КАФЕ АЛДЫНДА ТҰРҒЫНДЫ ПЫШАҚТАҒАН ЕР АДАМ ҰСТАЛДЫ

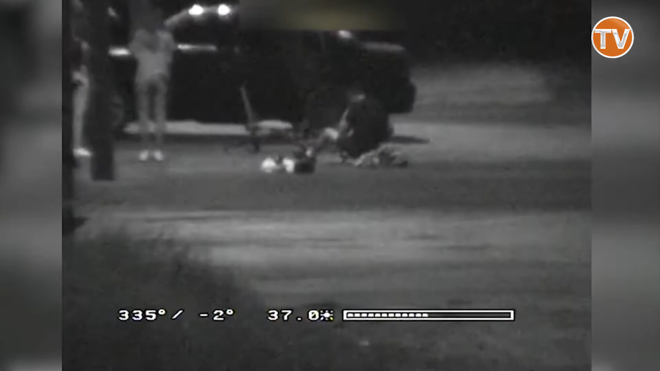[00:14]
Натейшесінде күдікті жәбірлен үшінің жүрегіне пұшақпен шаншып кесілген дене жарақатын салып,
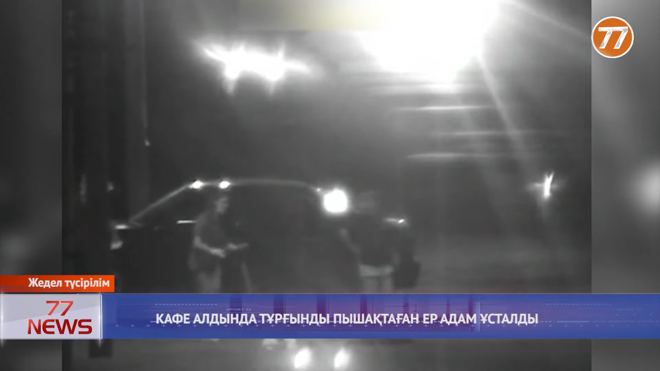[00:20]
оқиға орнынан бойта салаған. Алған дене жарақаттары салдарынан жәбірлен үші Тарас қалалық ғауруханасының жән сақтау бөліміне түскен.